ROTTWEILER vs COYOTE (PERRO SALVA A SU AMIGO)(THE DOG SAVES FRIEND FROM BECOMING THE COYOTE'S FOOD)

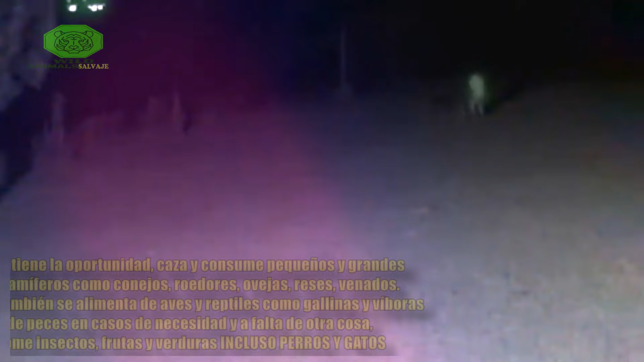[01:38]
clip que te dejo, vemos como un perro pequeño, aún estando con su dueño,
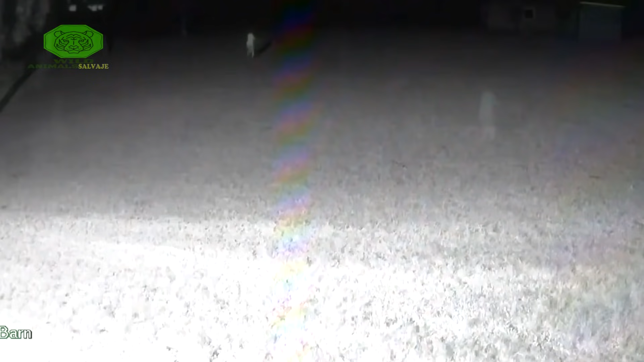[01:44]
está siendo acosado por un coyote que intenta por todos los medios atrapar al perro, incluso en presencia de un humano. Claramente, si este perro hubiese estado solo, su suerte habría sido muy diferente.
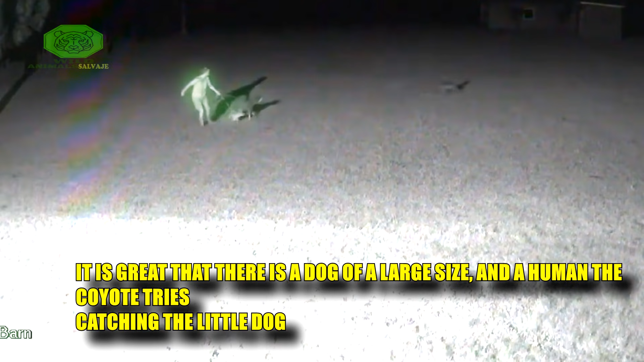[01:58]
Por suerte para él, todo quedó en un susto.